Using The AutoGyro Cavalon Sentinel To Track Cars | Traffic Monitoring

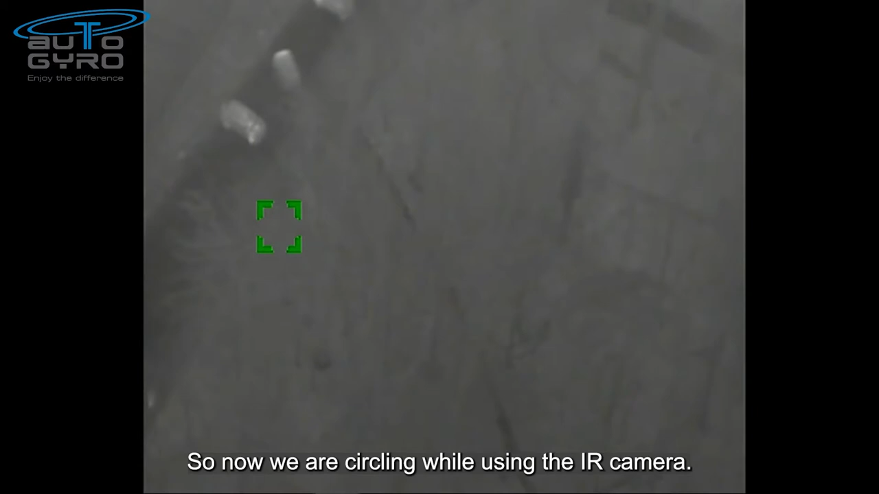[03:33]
So now we are circling using the infrared camera. The heat signatures as well as the people and vehicles are clearly seen,
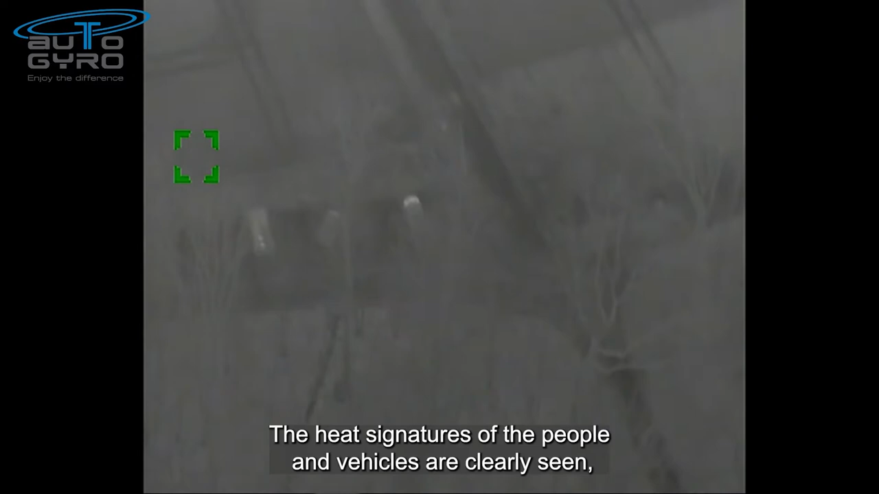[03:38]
and forest fires are seen in the same way, even in wooded areas.
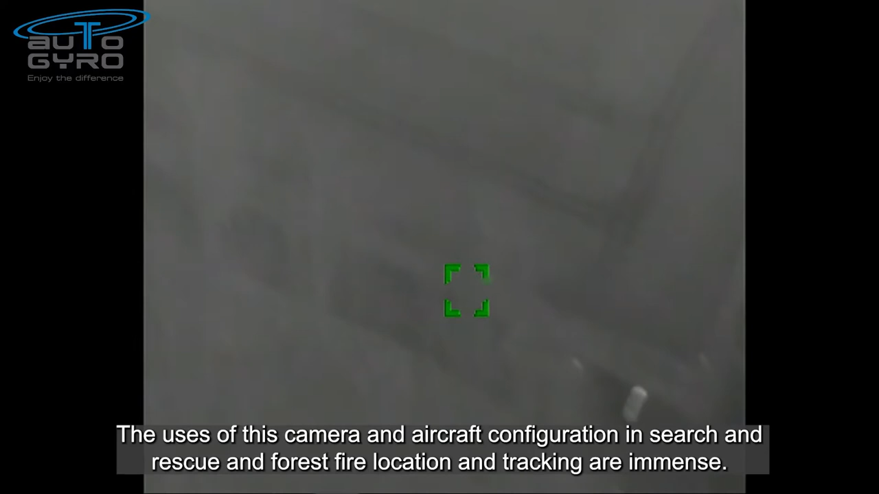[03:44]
The use of this camera and aircraft configuration, search and rescue, and forest fire location and tracking are amazing.
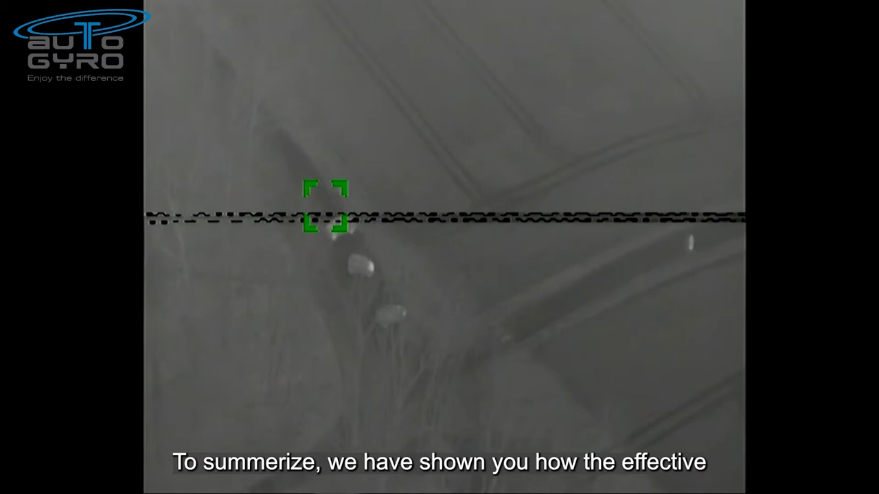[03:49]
To summarize, we have shown you how effective this stunning cavalon and immensely capable the USG 2
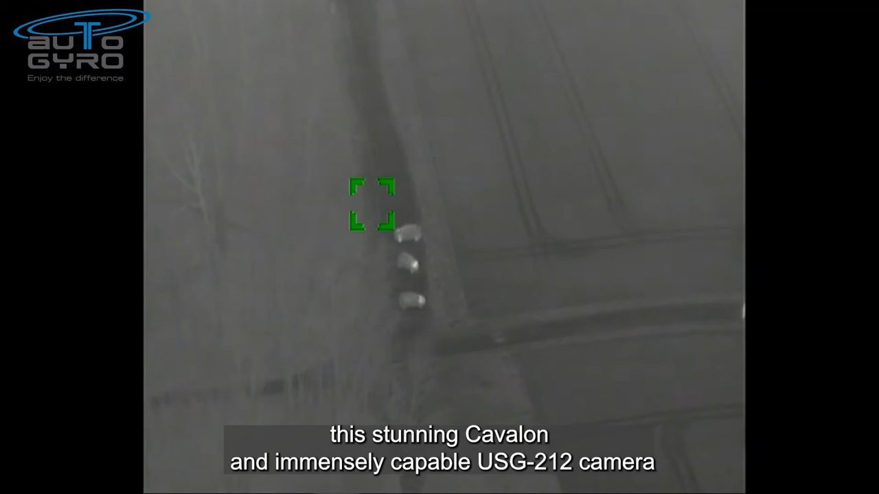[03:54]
and 2 camera is in reading license plate from 500 foot and the use of infrared technology.